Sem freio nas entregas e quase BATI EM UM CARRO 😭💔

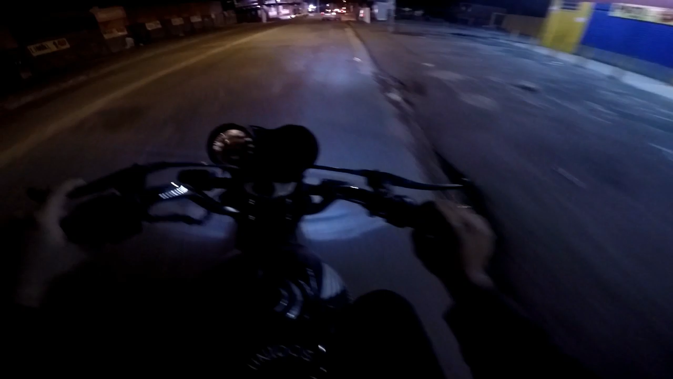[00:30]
Não sei mesmo. Tô sem freio nenhum de trás, rapaziada. E o freio da frente quase não tem, dá uma atenção.
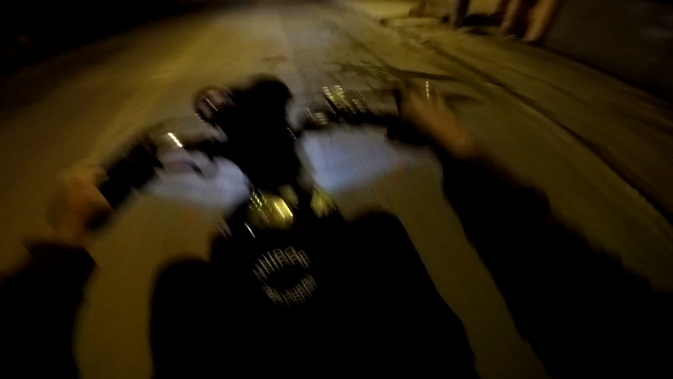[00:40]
Ó. Meu Deus do céu.
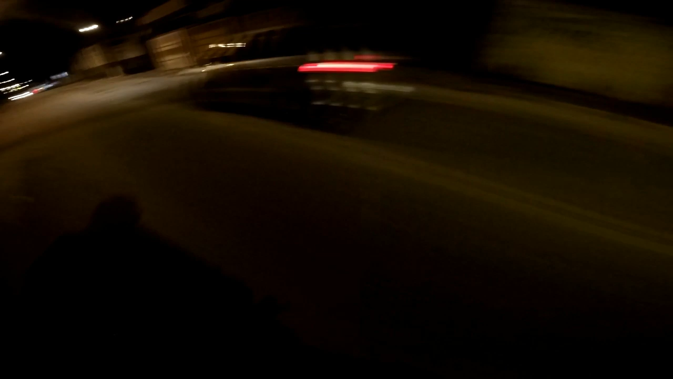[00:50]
Mano, várias pessoas pedindo as entreguinhas aí, ó. Ah, não entra não, não entra não. Várias pessoas pedindo as entreguinhas aí, ó. Tamo online. Chegando aqui na casa do cliente já. Ixi, ó a escola, a saída. Opa, eita. Mano, tô sem buzina, ó. Dá atenção.
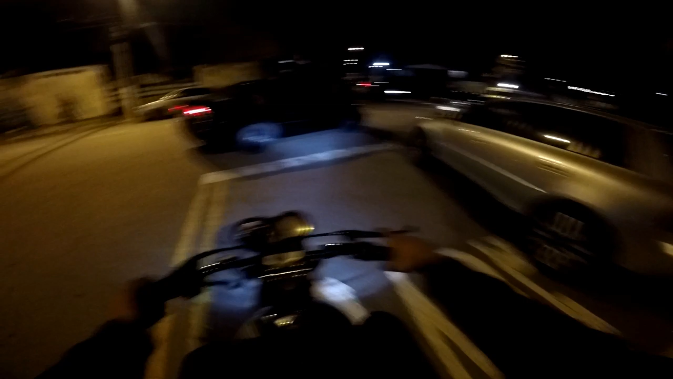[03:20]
Maneta, primo. Não vou passar por aqui. Senão eu não vou passar aqui nunca, jovem. Eu vou passar.
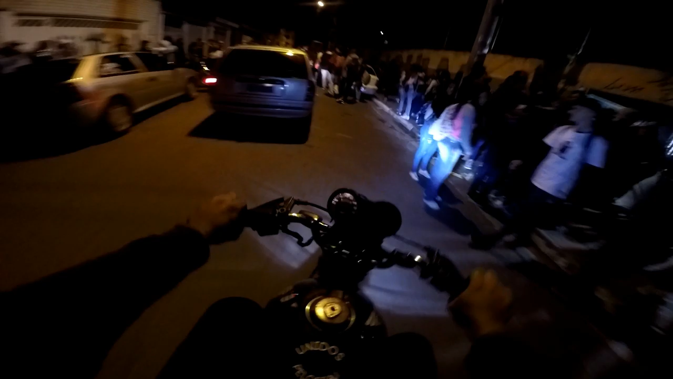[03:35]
É da frente, fio. Não tem freio.
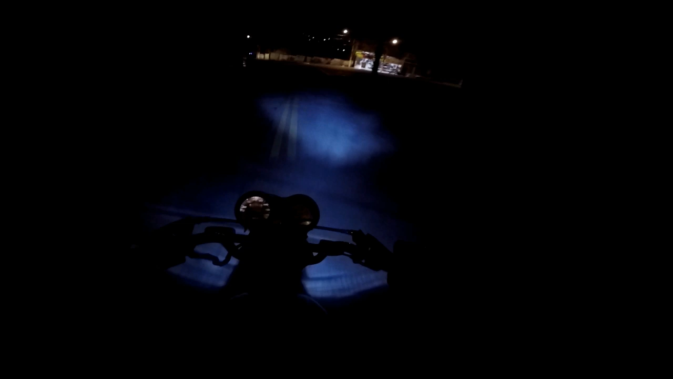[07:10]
E para, motinha do pai. Olha o estribo pegando no chão, rapaziada.
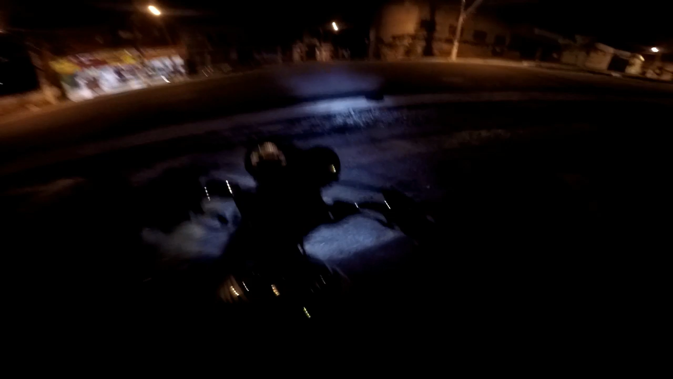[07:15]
Estribo não, é rapaziada do freio. Marcha, marcha, marcha. Deus na frente. Opa. Mano, fala isso, eu não sou meio doidinho da cabeça, João. Minha moto tá sem freio, eu tô como é que eu tô, rapaziada. Mano, hoje foi o dia, mano.